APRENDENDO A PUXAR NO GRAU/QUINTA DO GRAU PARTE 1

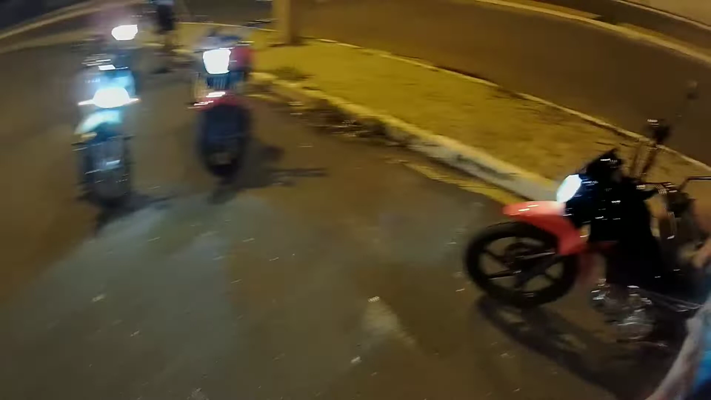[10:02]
Galera. Tá doido. Vê se tá gravando. Tá. Nossa moto aí, galera.